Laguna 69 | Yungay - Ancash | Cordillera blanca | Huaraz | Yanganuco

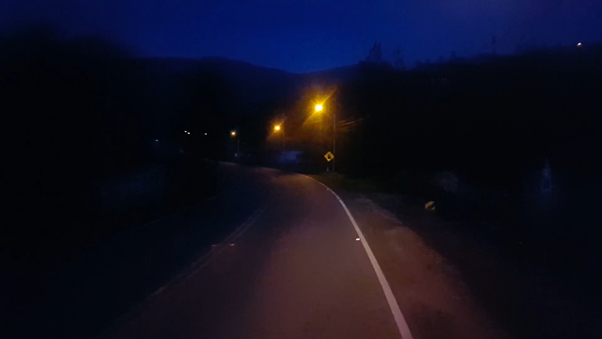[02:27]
Salimos de la ciudad de Huaraz a las 4 y media de la mañana, con dirección a la ciudad de Yungay.